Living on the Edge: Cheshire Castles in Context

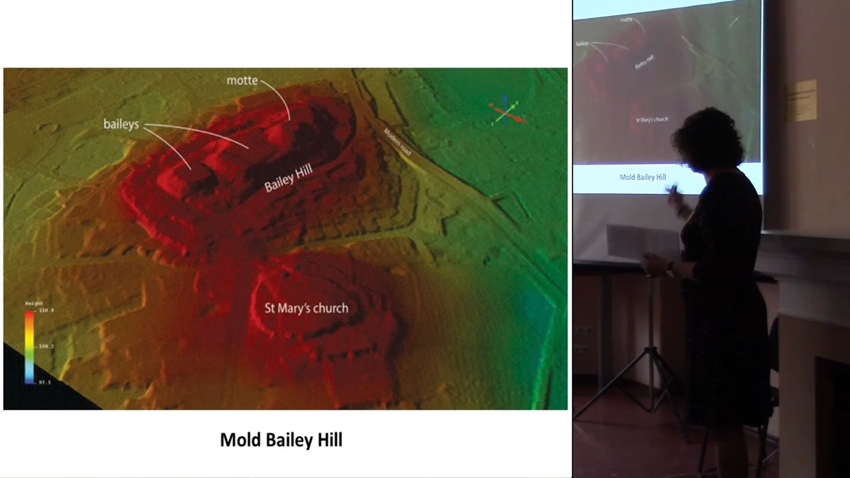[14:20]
stripping the landscape of trees to see this Mole Bailey Hill with the two rectilinear baileys there. And also, we also have two castles on promontories,